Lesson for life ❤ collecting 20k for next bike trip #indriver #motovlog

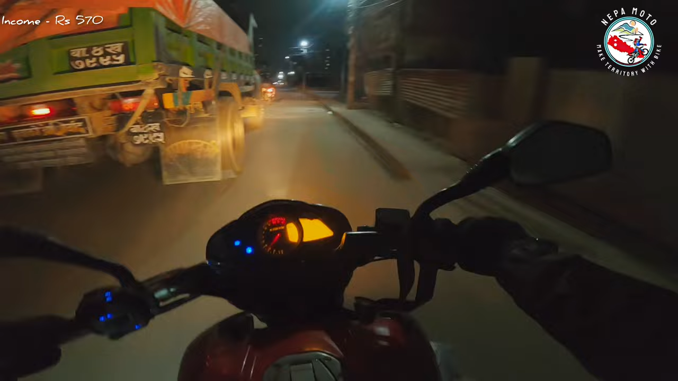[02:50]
फेरि यो गाडीको अगाडि पछि पर्नै हुँदैन कि कतिखेर के हुन्छ थाहै हुँदैन ल ल भने हैन का पुग्यो
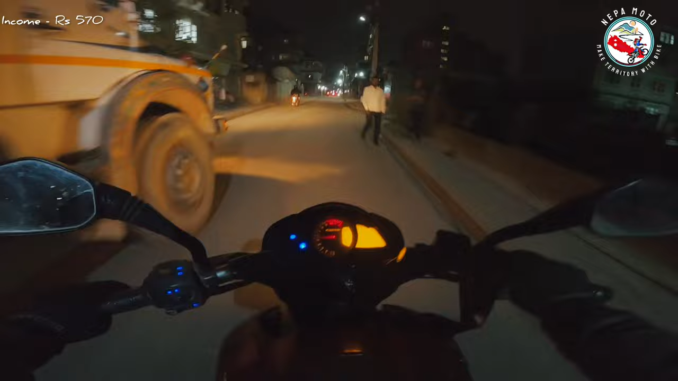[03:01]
के यसको अगाडि पछि त हिँड्नै हुँदैन कि कतिले रोक्दिन थाहै हुँदैन कतिले काट्दिन थाहै हुँदैन